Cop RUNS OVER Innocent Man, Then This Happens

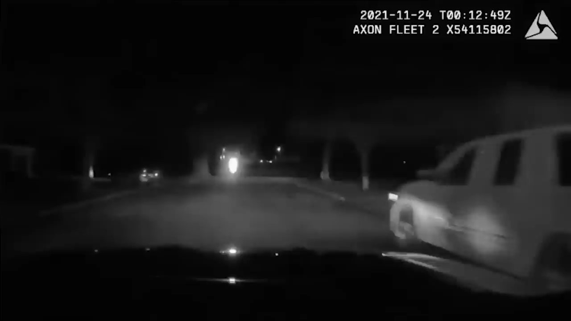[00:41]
Footage from the patrol vehicle's dash cam shows the driver entering the Imperial Pride neighborhood in Green Bay, Wisconsin, where he pulls into a driveway and immediately dashes out of the car to flee on foot.
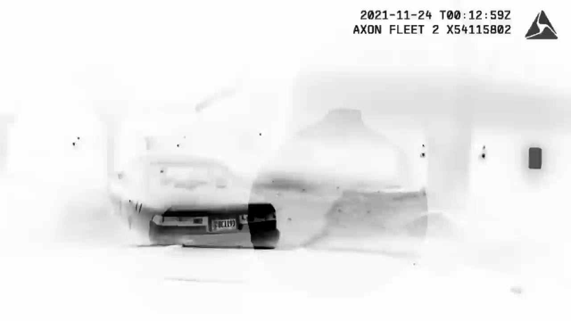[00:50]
The driver was later identified as 47-year-old Robert Sanchez. As soon as Officer Knutson realized that Mr.
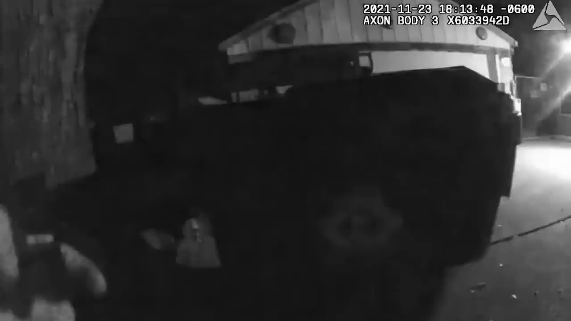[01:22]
Sanchez walking around one of the neighborhood houses. The responding officer immediately pulled out her service pistol and followed Mr. Sanchez on foot while keeping him at gunpoint and ordering him to stop. Get on the ground! Get on the ground! Despite this, Mr. Sanchez ignored all of her orders and continued to walk around the neighborhood. Amidst this, the responding officer is heard requesting dispatch to send more units to the scene.
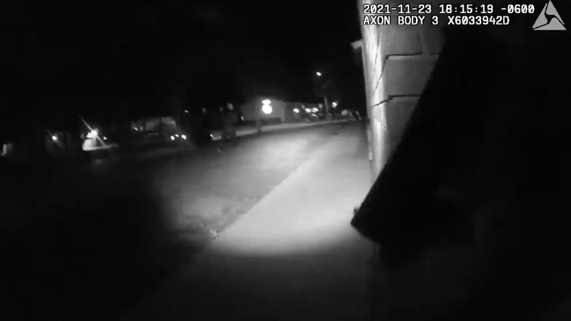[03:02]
Sanchez's motive was and why he was fleeing from the officers. The responding officer continued to follow Mr. Sanchez around the neighborhood for a few more minutes before deploying her taser at Mr.
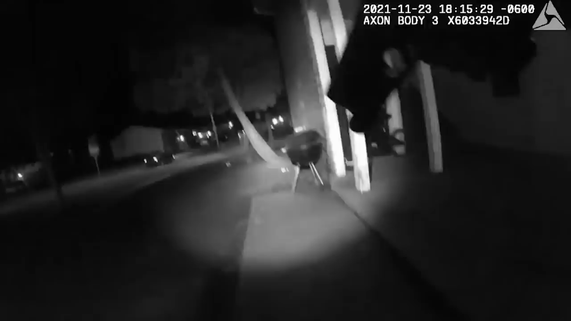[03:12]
Sanchez when he stepped into a roadway. The taser, however, did not seem to affect Mr. Sanchez. Then, in response to this, Mr. Sanchez took off yet again and can be seen dashing across the roadway.
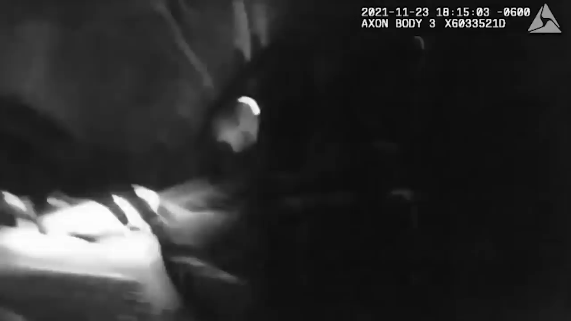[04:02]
Sanchez instead of deploying her taser. Meanwhile, Officer Knutson had driven his patrol vehicle to the responding officer's location and could be seen driving toward Mr.
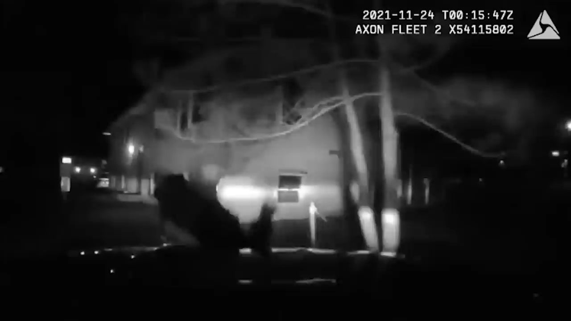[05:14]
Sanchez on purpose. Immediately after this, Officer Knutson jumped out of his patrol vehicle and pinned Mr. Sanchez to the ground while ordering him to place his hands behind his back. Amidst this, the second officer on the scene also joined Officer Knutson in detaining Mr. Sanchez and a third officer can be seen too. Now, it goes without saying that what Officer Knutson had done was severely unlawful. In fact, this ties back to when we discussed that any use of deadly force against Mr.